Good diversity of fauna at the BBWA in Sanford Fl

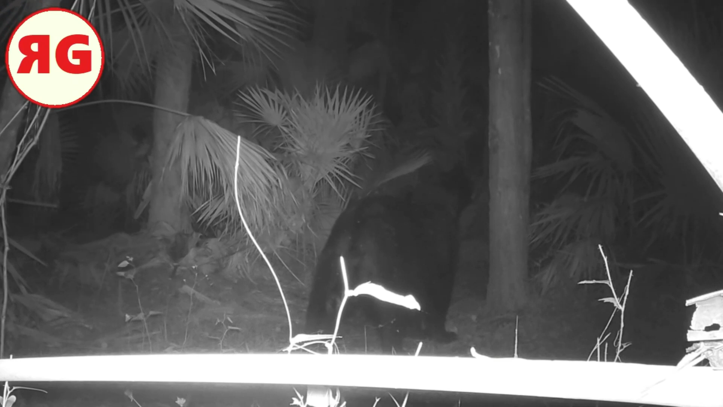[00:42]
doing that bear thing that's a great scratching tree that they use he didn't use it this time i guess he wasn't itchy he stops there that trail winds around and goes to the main trail check out this bobcat man he's marking his territory and i don't know what he's smelling there there must be something
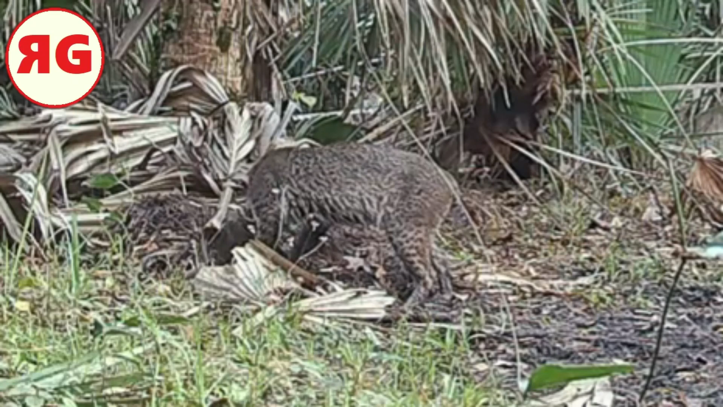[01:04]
you know there's a pile of something there i don't know what that is i could maybe i should have i didn't notice it when i walked past it but there's something there that caught his attention i think it's cool when you see these guys from the back the backs of the ears have those white patches on them most cats do though you know the wild cats most of them do
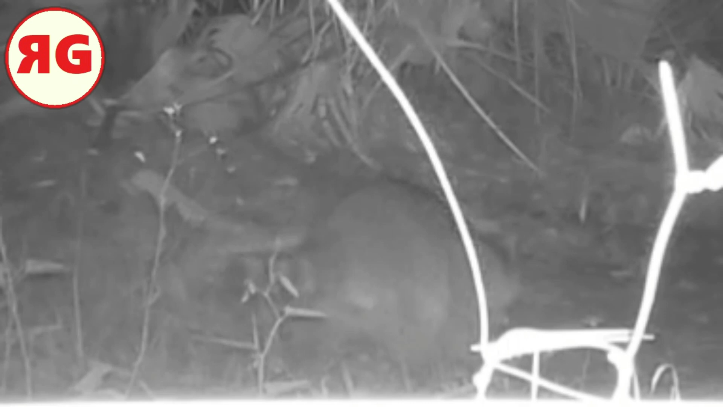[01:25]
got another one coming up here look at this raccoon man yeah
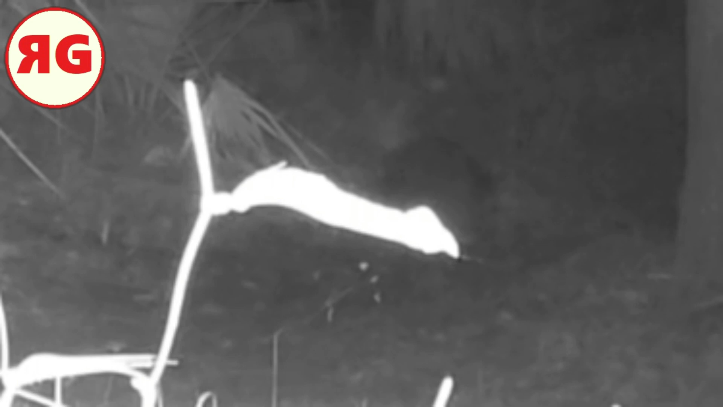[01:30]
not a great shot of him but another bear stepped over that palm frond walking past that tree again this deer it was raining this day man i'm gonna tell you what i was out there i didn't even um cut the sound on this you might be able to hear it
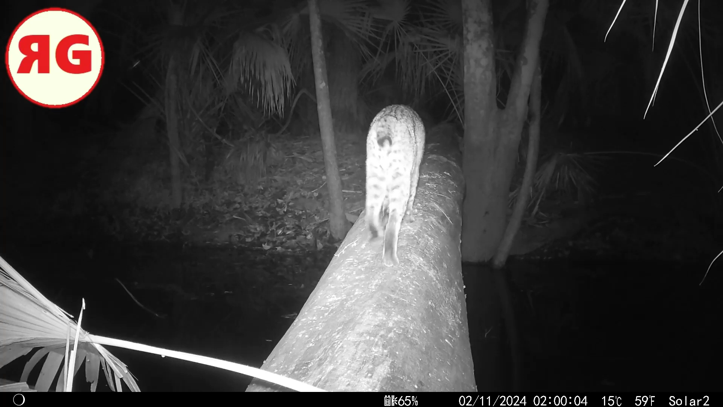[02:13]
here we are at the captain's log check out this bobcat doing bobcat stuff i was gonna zoom him in but look at all these things floating around what are these things i have a friend of mine ron that's a biologist ron if you see this please make a comment or text me and let me know what these things are i have no idea they look like bubbles but i'm sure nobody's out there blowing bubbles at this time of night
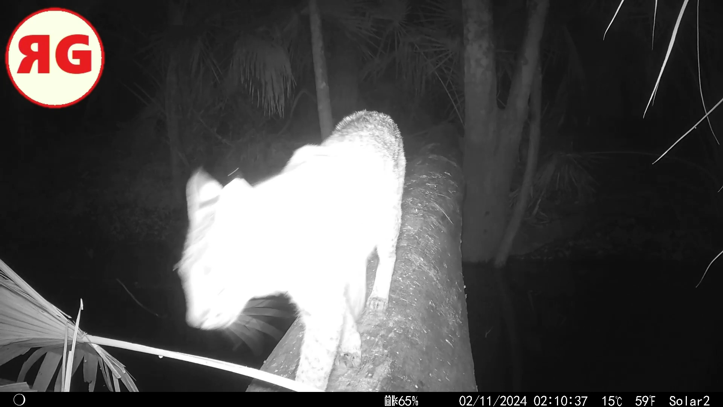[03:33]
all right now i had to slow him down because he ran through but when i get a clip see i would normally think well that's it but i i tend to watch the entire clip because look on your right side of your screen where that arrow is there's something gonna happen there look and it's like what's that i saw something and this is still that same clip from when that bobcat walked by there's another bobcat walking behind him now i don't know if he's following them i don't
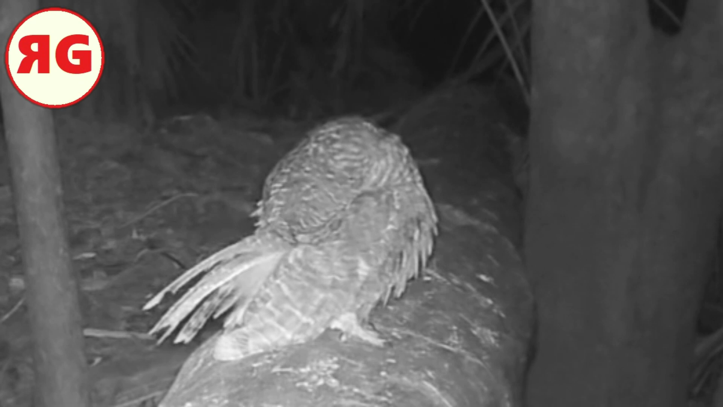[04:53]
wings are so uh they're kind of shorter than the other ones but they're broad and they gave him a great gliding ability you know within the uh within the trees
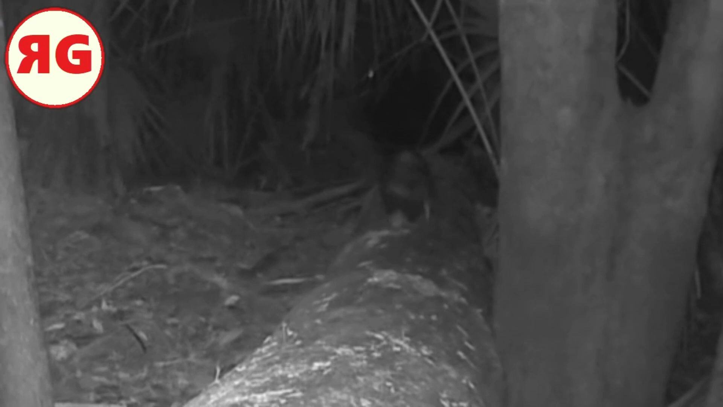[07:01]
goes all the way back he didn't just retreat a little bit another bobcat another bobcat after that and uh thanks for watching the regular guy please uh like share and subscribe